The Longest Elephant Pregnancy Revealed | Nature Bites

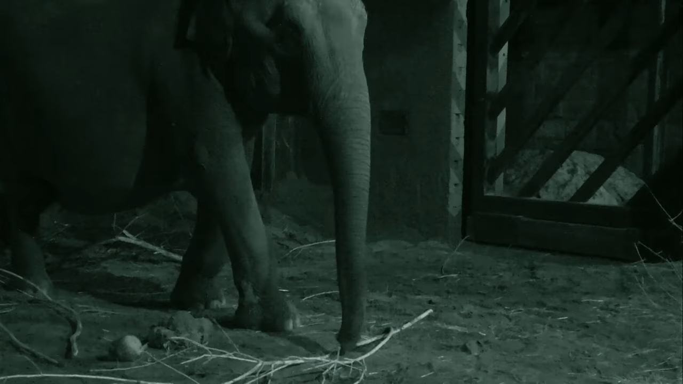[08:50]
Ty's youngest daughter, Nandita, approaches her mother.
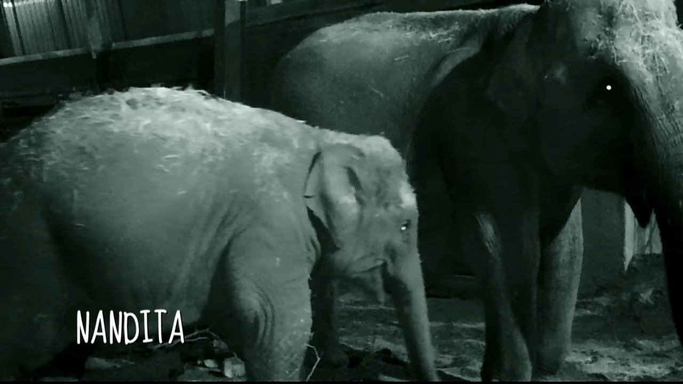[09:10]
And the rest of the Highway family gather around her.
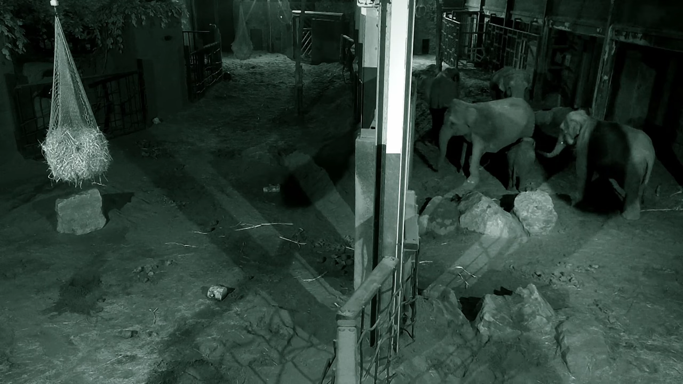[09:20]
Only when the keepers arrive in the morning will they discover what's happened overnight.